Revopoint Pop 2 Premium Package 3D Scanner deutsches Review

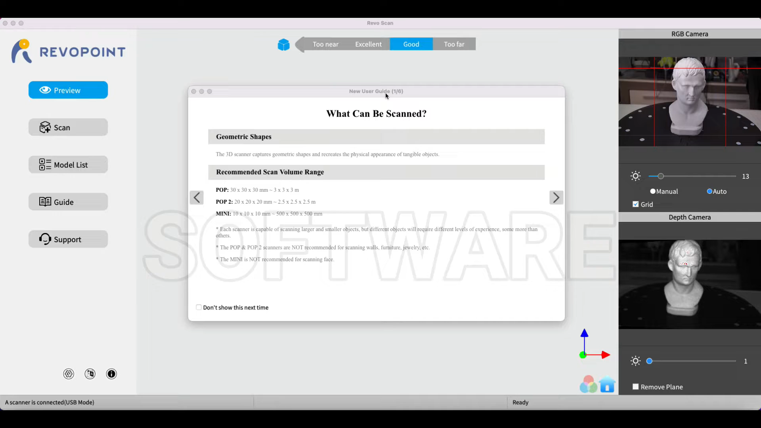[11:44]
Ja, wo praktisch hier nochmal die Informationen drin sind, die man sich durchlesen kann.
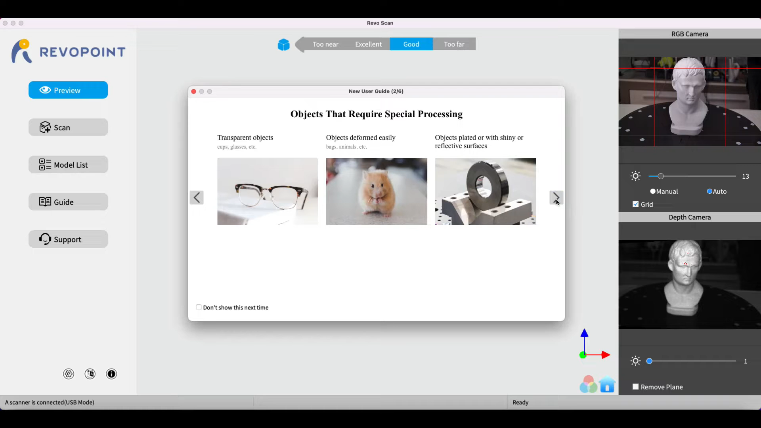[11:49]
Hier, was man alles scannen kann. Auch hier, da kommen wir später dazu, wenn die Projekte ziemlich glatt sind, dann spiegeln die sich.
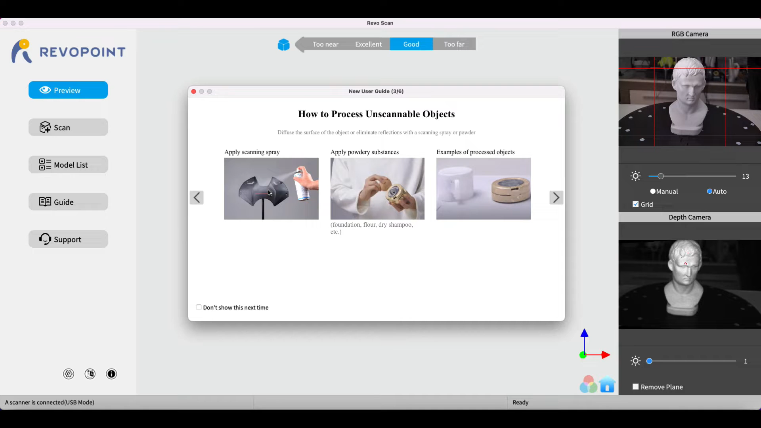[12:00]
Und dann macht man einen 3D-Scan-Spray. Also Kreidespray geht auch drauf, damit es nicht so reflektiert. Also hier sind auch noch einige Tipps.
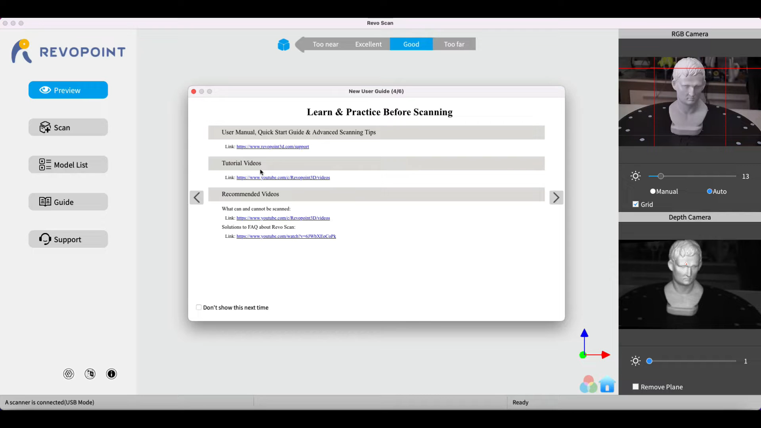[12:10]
Dann haben wir hier die Tutorials und auch noch so einige Informationen. Gut, dann machen wir das hier zu. Dann sieht das so aus. Ich habe das mal grob ausgerichtet hier. Das ist noch nichts Endgültiges. Auch hier sieht man wirklich, ja, echt übersichtlich ist es jetzt nichts Großartiges dabei. Dann gucke ich hier nochmal bei Scanning Setups.
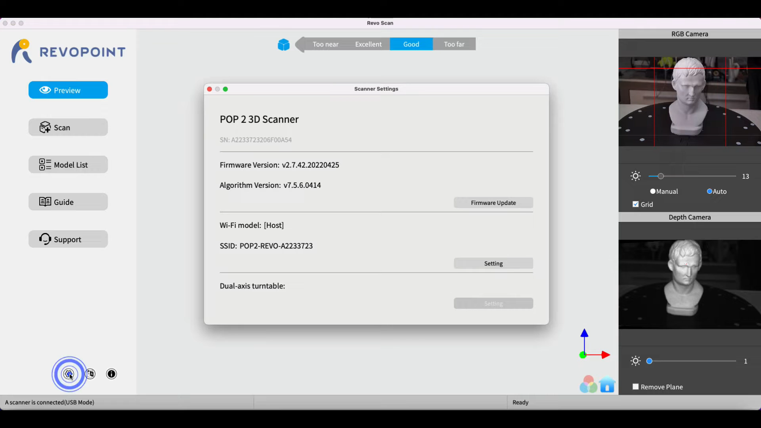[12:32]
Hier sieht man praktisch die Seriennummer, welche Firmware drauf ist. Hier kann man auch nochmal schauen, ob was Aktuelles da ist. Also sieht gut aus. Wir haben die aktuelle Version. Und hier ist die Vivi-Verbindung, die wir später brauchen. Also das findet man unter Settings. Was haben wir hier noch? Genau, hier ist die Sprache, wo man einstellen kann.
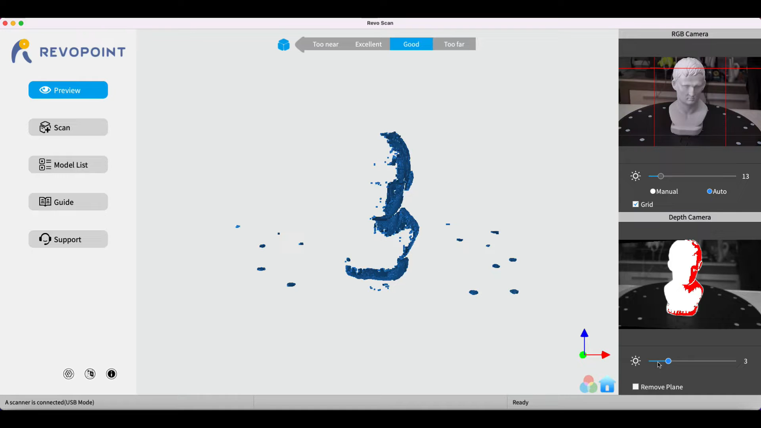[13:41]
Was ich jetzt ganz gut finde, dass man sich ein bisschen so ausrichten kann. Hier die Helligkeit, ja. Auch hier sieht man jetzt zum Beispiel, umso heller das wird, verschwinden die Teile. Also hier kann man schon mal ganz grob sehen, wo man hin will. Welche Einstellungen man nehmen möchte. Hier kann man natürlich, dann geht es los zum Scannen. Und hier ist eine Modellliste.
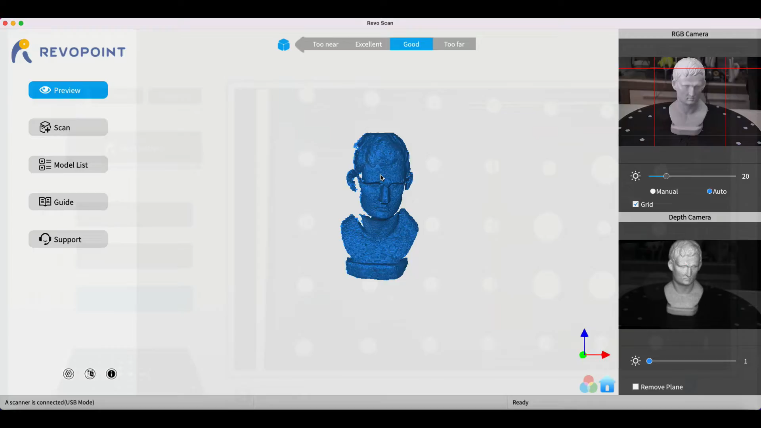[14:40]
Also deswegen werden wir jetzt erstmal kalibrieren und dann scannen wir diesen Kopf. So würde die Kalibrationsoftware aussehen. Dann kommen wir später nochmal dazu. So, dann wollen wir doch mal anfangen zu scannen. Und zwar habe ich das jetzt hier mal grob ausgerichtet. Ja, ihr seht auch hier den Hintergrund. Natürlich kann man da was davor machen, das abdecken. Dann wird es vielleicht noch schärfer. Aber ich lasse das jetzt einfach mal so, denn wir orientieren uns hier. So, hier diese Leiste zeigt uns an, ob wir hier zu weit sind.
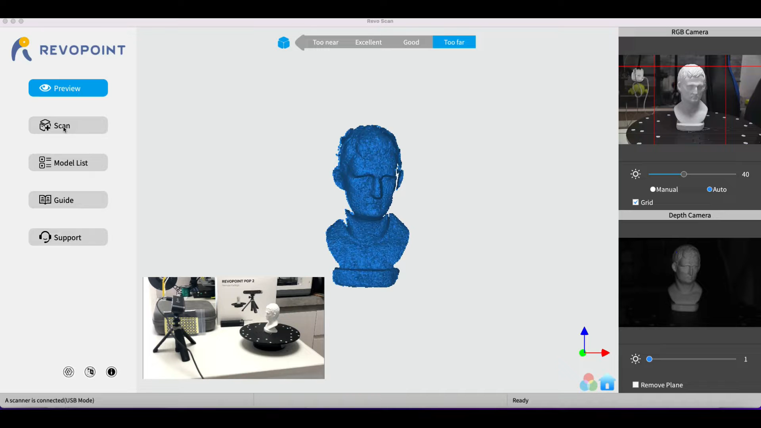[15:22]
Das waren wir, das war zu nah, das wäre super, exzellent halt und das wäre gut. Also dann wollen wir doch mal gucken, das ist jetzt wieso die Preview. Jetzt gehen wir mal hin und sagen ihm scannen. Ja, und hier haben wir praktisch den Namen, den geben wir mal ein. Lassen wir das mal so oder sage ich mal mein erster Test. So, gut. Da ist praktisch, wo das hin gespeichert wird. Da könnt ihr es praktisch auch nochmal zum Browser machen, aber wir lassen das jetzt mal so. Gut. Gut, dann haben wir Scan Settings, ja.
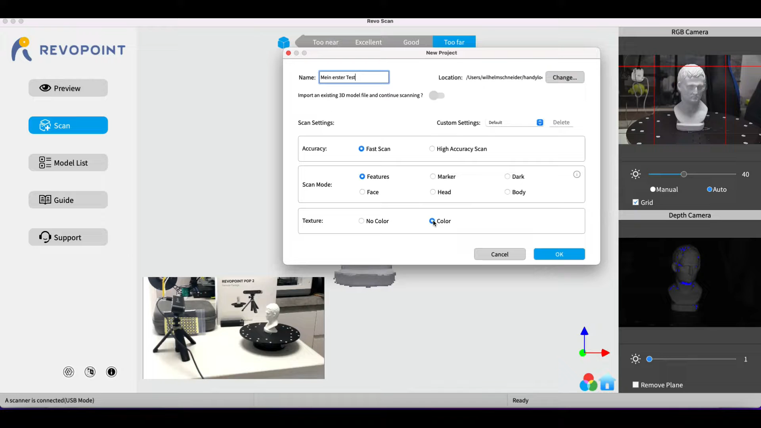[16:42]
Body und jetzt ist meine Kamera davor. So, und hier haben wir Texture No Color. Also, das Projekt ist ja jetzt weiß und wenn wir ein Projekt hätten mit vielen Farben, dann würde man das hier wählen. Gut, soweit lasse ich jetzt mal die Einstellung, damit wir hier mal vorankommen. Genau, jetzt ändert sich die Option. Jetzt nehme ich mal hier meinen Monitor hier rüber. Ich möchte euch das natürlich zeigen, hier passiert noch nichts. Dann lasse ich das mal so, nur damit ihr so seht, was da passiert. Gut, jetzt haben wir hier den Scanner in der Kamera. Ich lasse das jetzt auch hier mal auf Auto. Hier könnt ihr das Grid ein- und ausschalten.
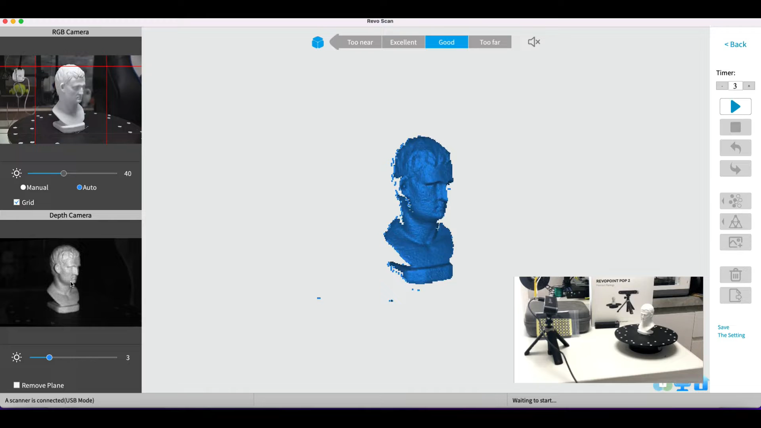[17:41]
Jetzt mache ich mal den Teller an hier. Ja, jetzt fängt das Projekt sich an zu drehen. Und hier sehen wir nur wenig rote Punkte. Eigentlich versuchen wir mal noch ein Stück höher zu gehen oder ich tue es mal überbelichten. Jetzt seht ihr hier die roten Stellen.
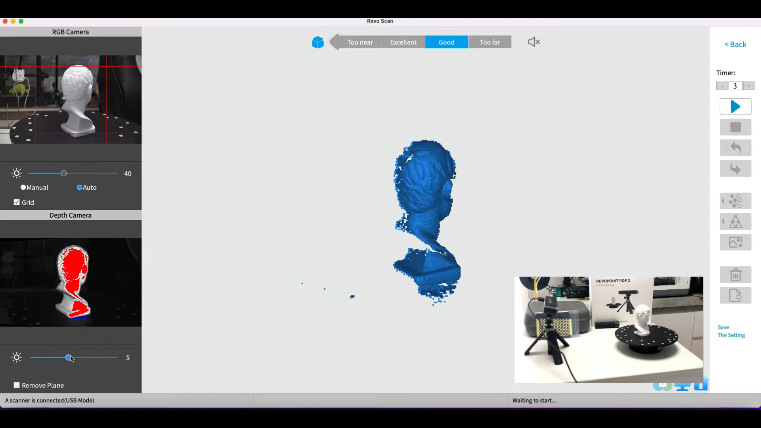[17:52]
Das ist dann jetzt zu viel. Also gehen wir hier ein Stück zurück.
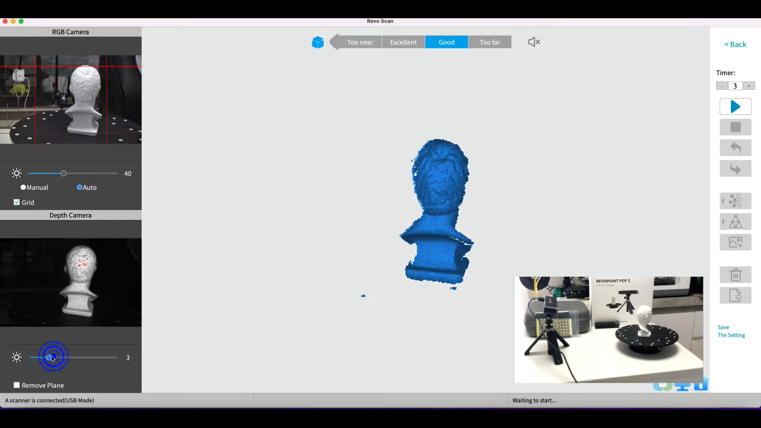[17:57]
Und mit den dreien kann ich eigentlich gut leben. Ja, lassen wir drei. Erstmal zum Testen. Ist jetzt nicht so dramatisch. Ja, ihr seht praktisch hier ist der Scanner. Hier das Objekt, der Drehteller. Ja, und jetzt müssen wir natürlich nur mal gucken hier, dass wir hier ein bisschen näher rankommen. Und ihr seht das nämlich jetzt schön.
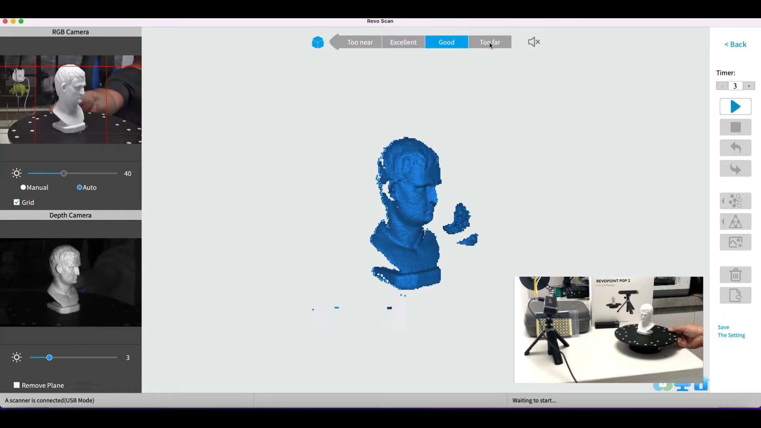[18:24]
Jetzt versuche ich mal, das hier näher ranzumachen. Und ihr seht schon, das wird besser. Und wenn ich jetzt noch näher gehe.
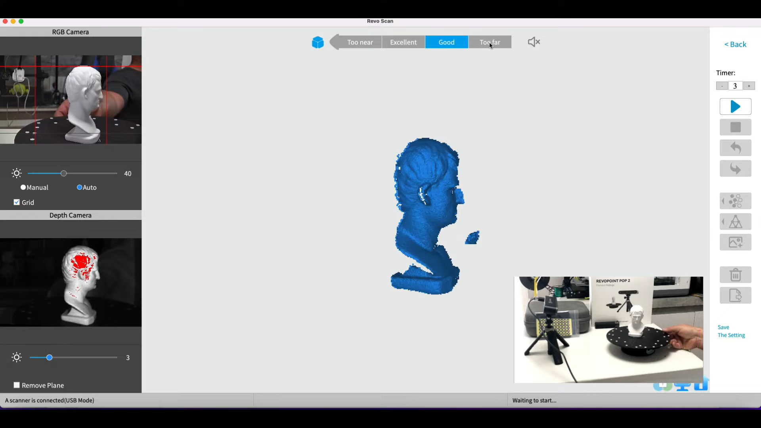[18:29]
Ja, ein bisschen hier ausrichten.
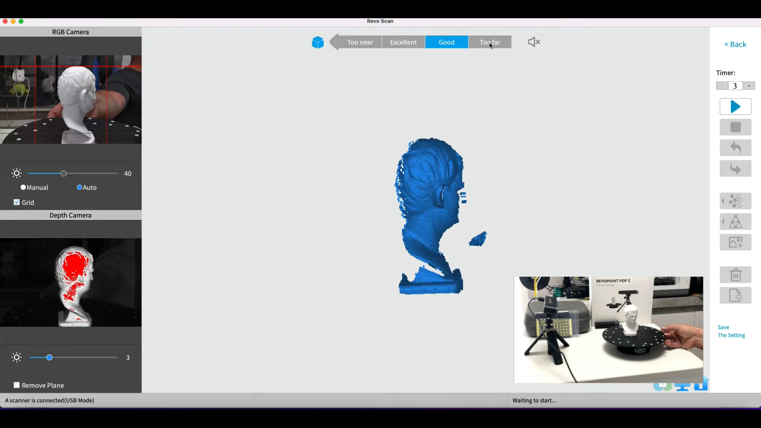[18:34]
Jetzt wäre natürlich richtig gut.
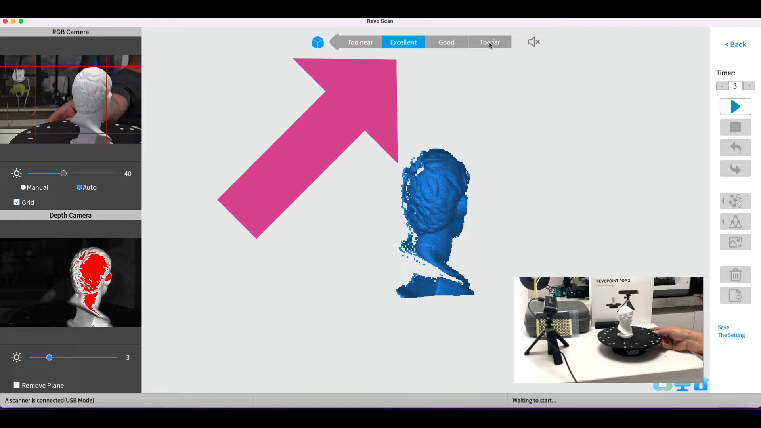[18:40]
Ja, aber natürlich seht ihr auch, da geht uns Detail verloren. Aber das ist eigentlich auch nicht schlimm. Und wenn ich jetzt zu nah dran gehe, ist klar.
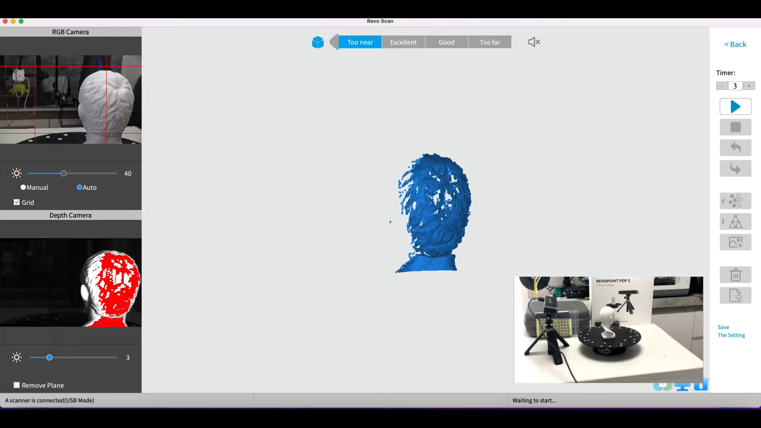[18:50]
Also ihr seht hier sehr schön, wie man das hier auch ausrichten kann. Jetzt gehen wir mal wieder zurück. Ich mache einfach mal nur gut, dass wir so das Ganze drauf haben.
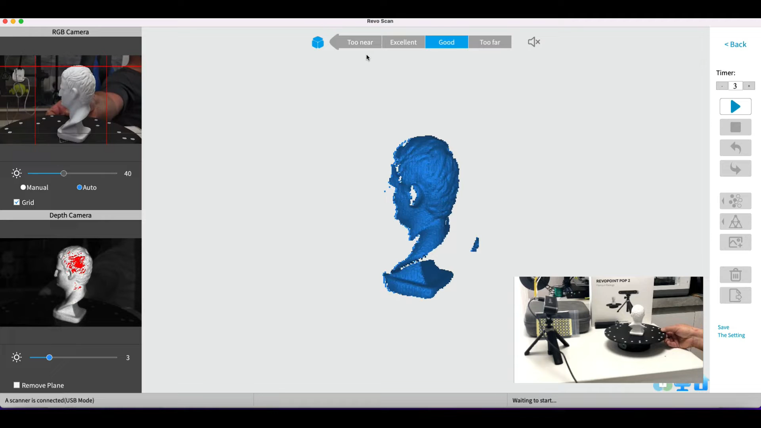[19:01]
So, so lasse ich es jetzt mal. Jetzt sind wir hier schon wieder ein bisschen mehr rote Punkte. Dann nehme ich hier nochmal was zurück. So. Das Einzige, was ich noch machen werde, das sind wir jetzt immer spiegelverkehrt. Ja, genau. Dass ich das hier noch ein bisschen mehr in die Mitte setze. Okay. Jetzt fangen wir an zu scannen. Hier haben wir einen Timer drin. Den kann man verkürzen.
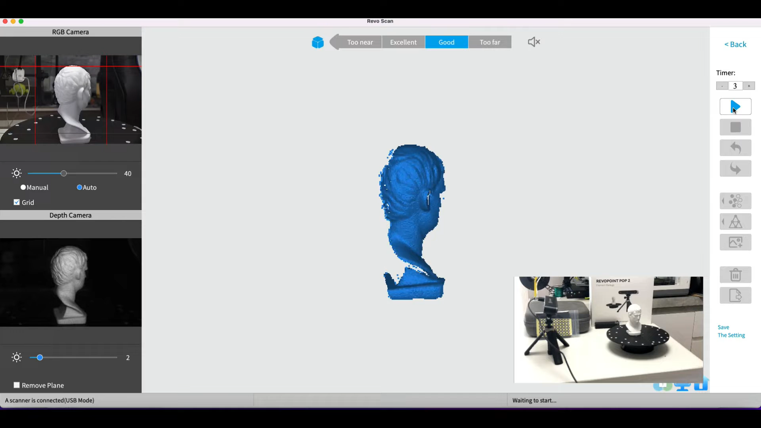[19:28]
Ich lasse ihn jetzt mal drin, dass ihr seht, was da passiert. Jetzt fängt er das Scannen an.
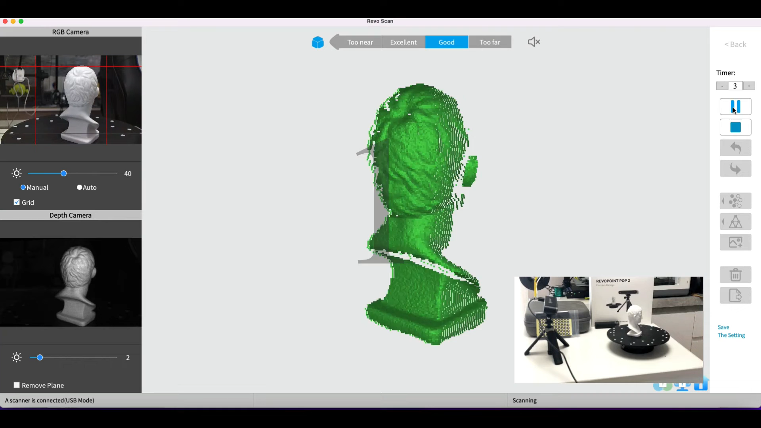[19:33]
Und hier sehen wir alles, was schon grün ist. Da baut er die Wolken auf.
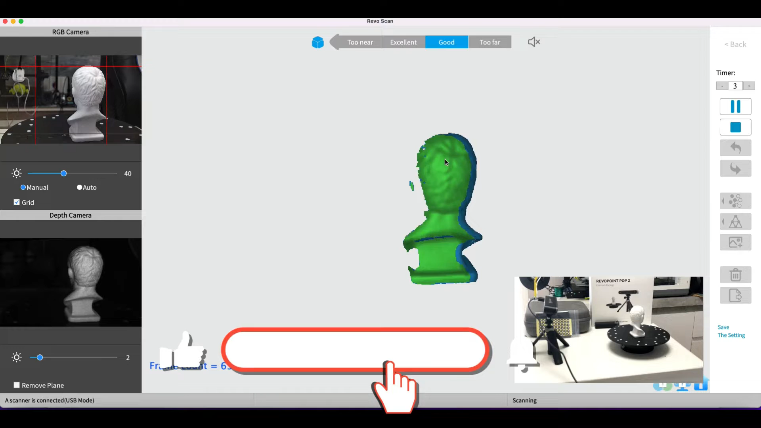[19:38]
Also das erkennt er ganz gut. Und da, wo jetzt hier noch blau ist, da müssen wir halt dann noch ein bisschen nacharbeiten. So, jetzt hat er mal fast eine Drehung. Jetzt haben wir hier die Möglichkeit, auf Pause zu gehen. Drücken wir mal auf Pause.
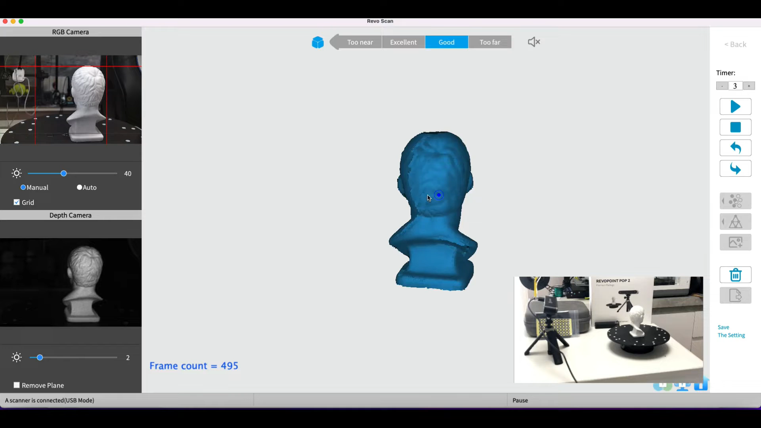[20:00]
Ja, und ihr seht jetzt schon, was wir hier haben. Also hier sind noch ein paar Stellen. Und hier. Und natürlich hier oben fehlt es, weil er das nicht hat.
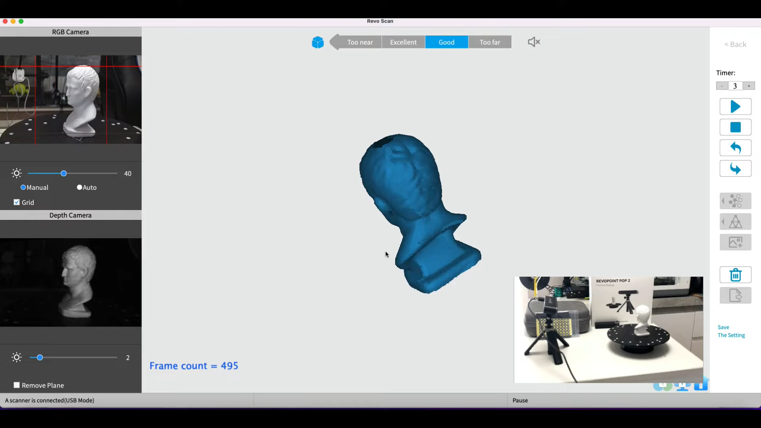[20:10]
Und jetzt haben wir halt hier die Möglichkeit, ihn einfach mal hinzulegen. Eine andere Perspektive ihn zu geben. Auch hier würde ich aber gucken, dass ich hier mehr im Feld bin. Ist immer noch gut.
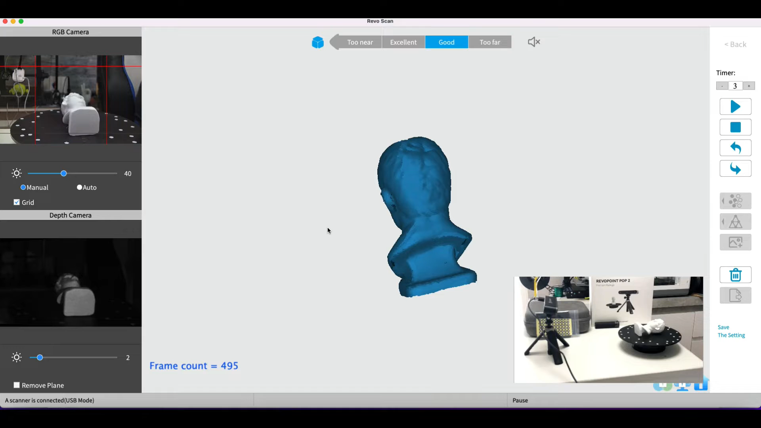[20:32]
Okay. Und dann tun wir weiter scannen. Und zwar drücken wir jetzt hier wieder auf Play.